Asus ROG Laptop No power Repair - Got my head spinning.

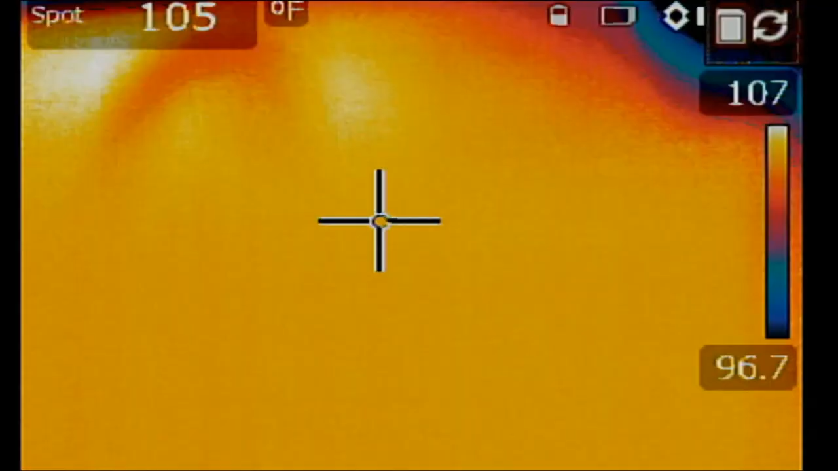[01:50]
On screen: spot 105°F
And we're going to switch over to the thermal cam, just like that.
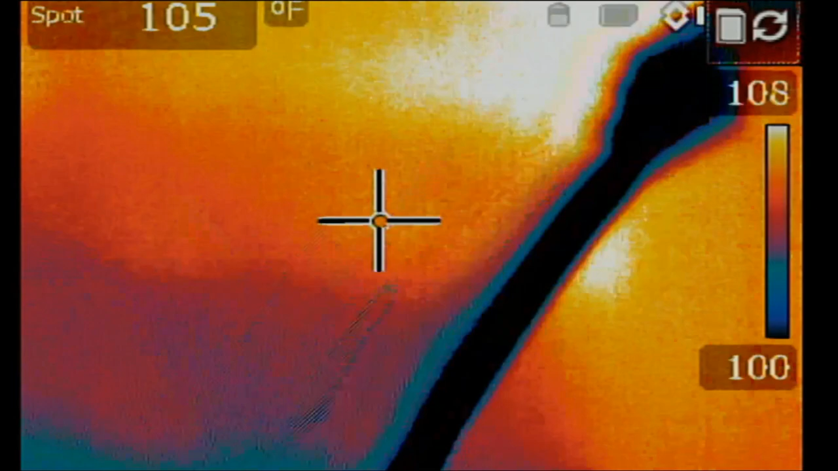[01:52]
On screen: spot 105°F
Right, and let me inject voltage at the shorted area of the MOSFET. 1, 2, 3, okay.
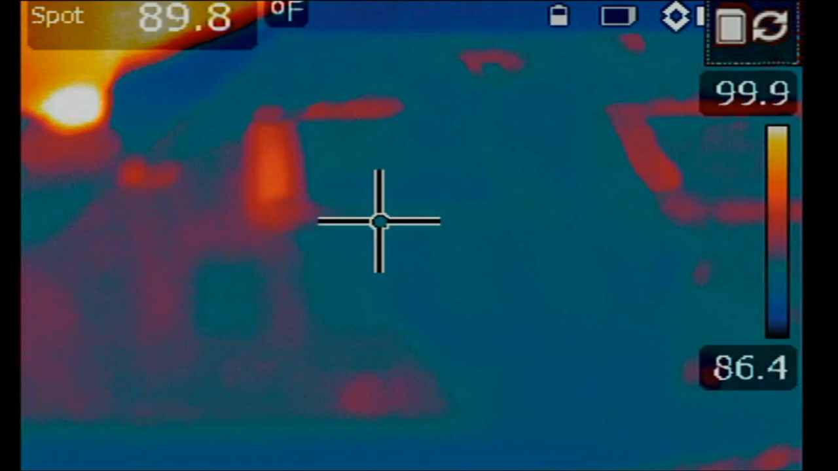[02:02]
On screen: spot 89.8°F
And what is hot on the board? What is hot on the board?
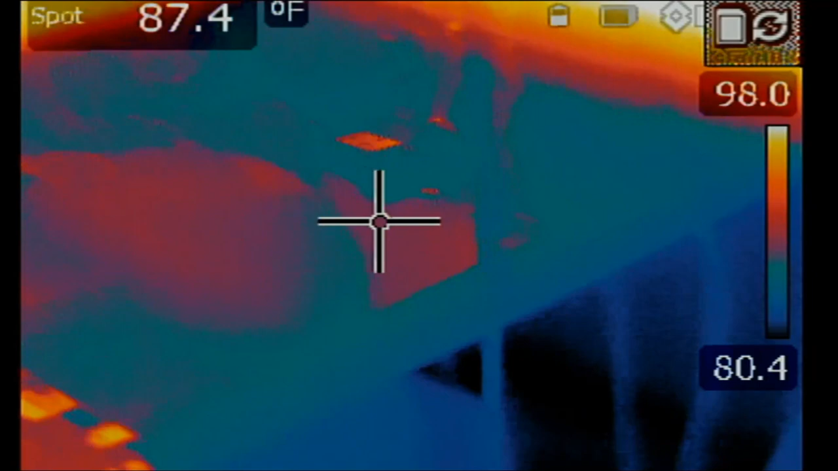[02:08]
On screen: spot 87.4°F
What is getting hot on the board?
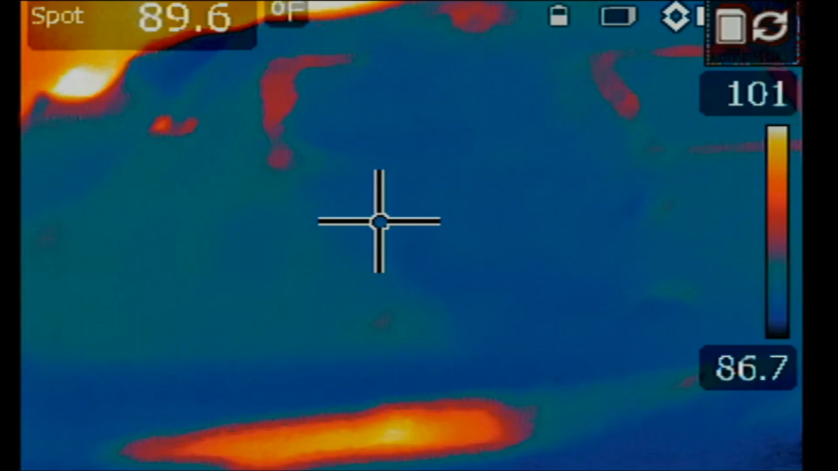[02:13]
On screen: spot 89.6°F
I'm not seeing anything. Okay, that's my hand. That's where I have the voltage injected.
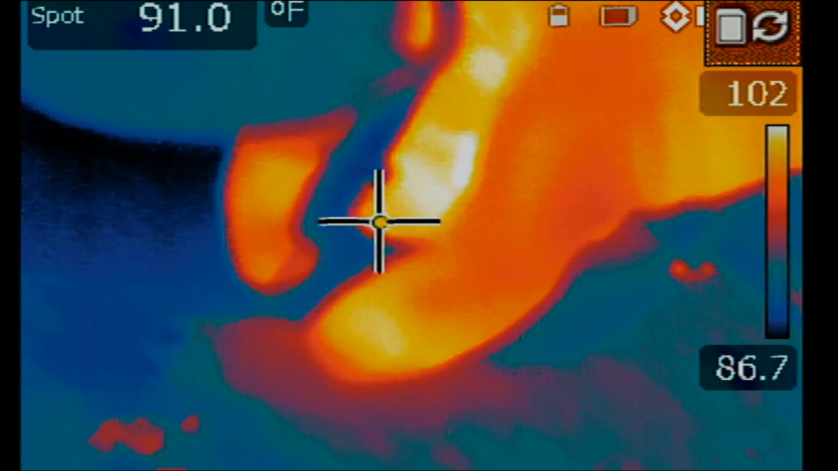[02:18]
On screen: spot 91.0°F
And that's the rest of the board.
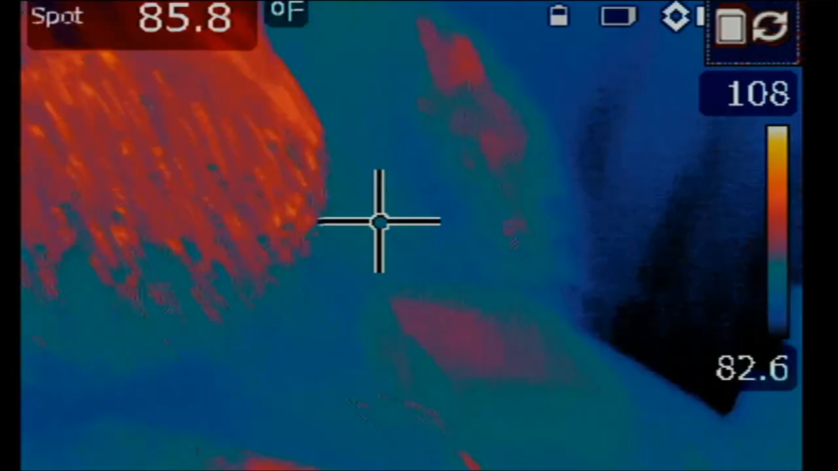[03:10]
On screen: spot 85.8°F
But before we take a look, I need to switch over to the thermal cam so you can see what I'm seeing.
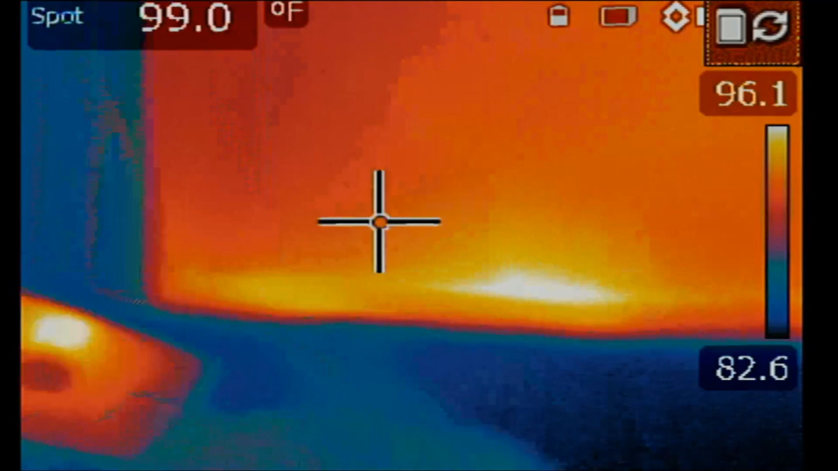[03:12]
On screen: spot 99.0°F
And I need to inject voltage at that MOSFET again.
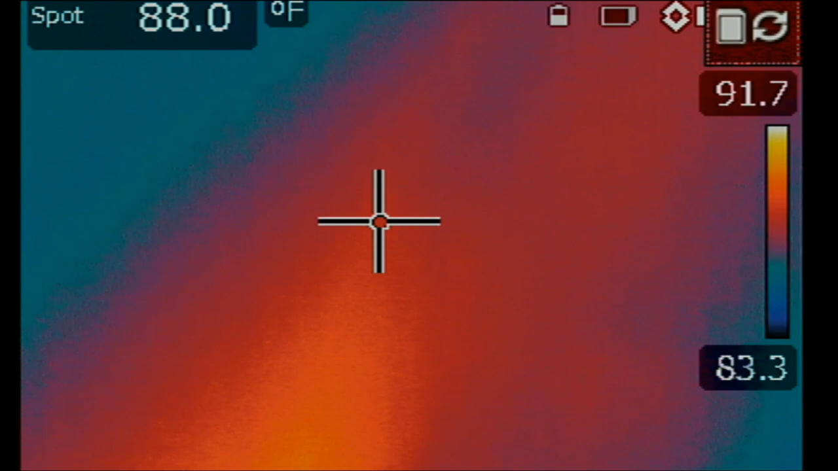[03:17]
On screen: spot 88.0°F
3.65 amp draw. And what is getting hot on the board?